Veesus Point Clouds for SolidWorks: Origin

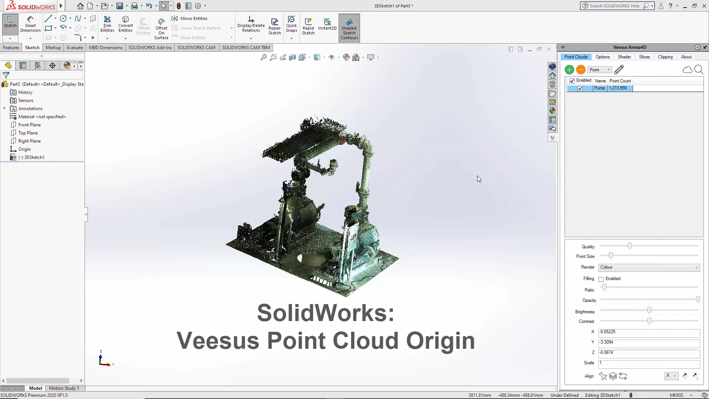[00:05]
SOLIDWORKS origin so here you can see we have a point cloud loaded and we're going to be using these tools here so that's point pen which is add and under a line we have an origin option if I position my pointer roughly in the corner of this point cloud you can see the XYZ coordinates at the bottom here I know we're near zero zero zero so what I'm going to do is I'm going to place a
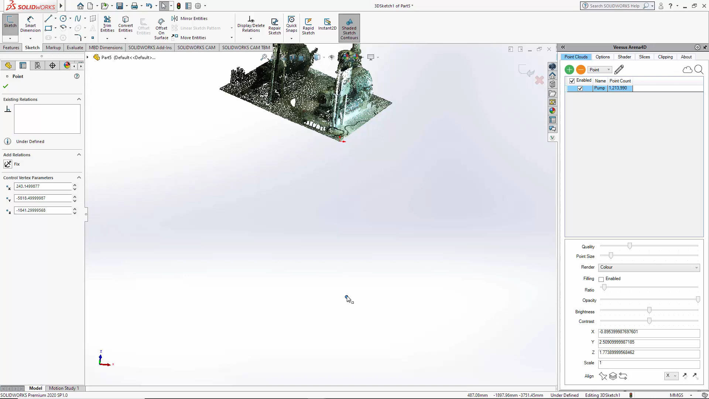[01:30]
if I now go to align these tooltips so it says origin select the origin point cloud is clearly moved from this point up to here which is zero zero zero for the corner of this point cloud that I selected if I just go in here
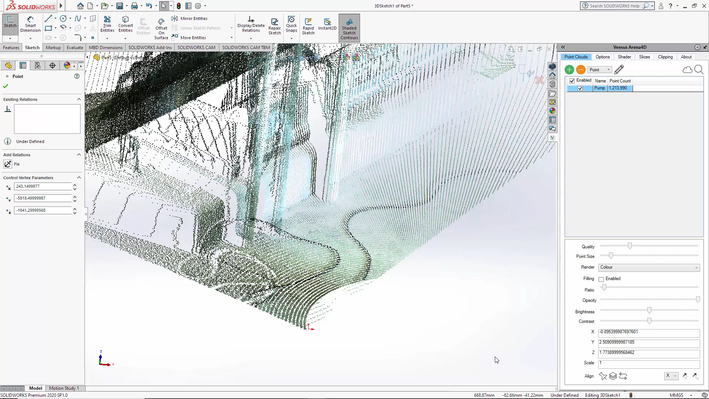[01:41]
you'll see the coordinates here now change this is now around zero zero zero here but the actual point selected will be zero zero zero so we have selected the correct origin for my selection on this point cloud at zero zero zero unhappy with your results wish to change or go back to how it was you'll notice down here
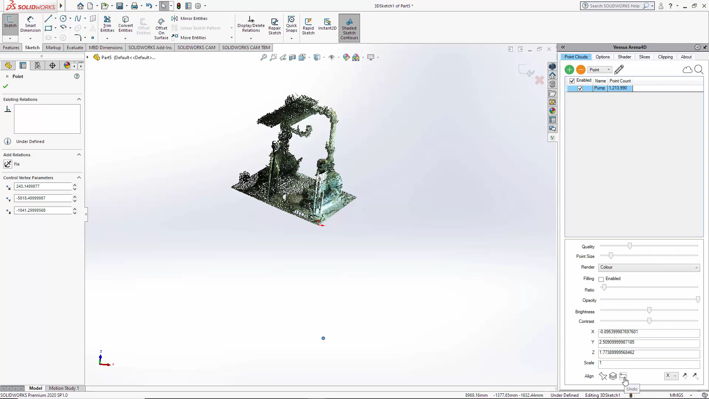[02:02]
there's an undo option so if I click undo this point cloud has now returned to its original loaded state so it's reset back
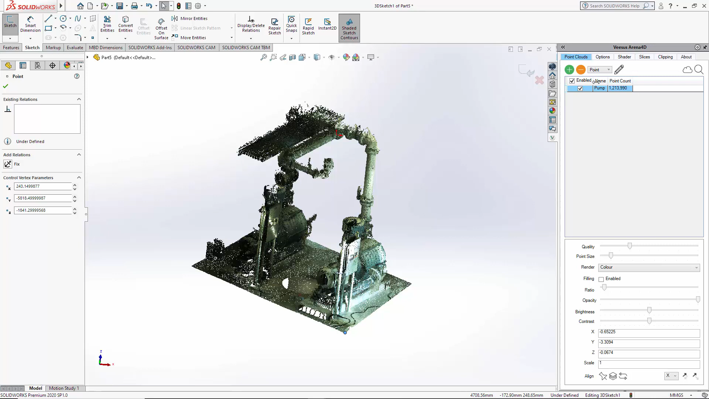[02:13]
to how it was originally loaded that's how you perform origin on point clouds in SOLIDWORKS using the arena4d plugin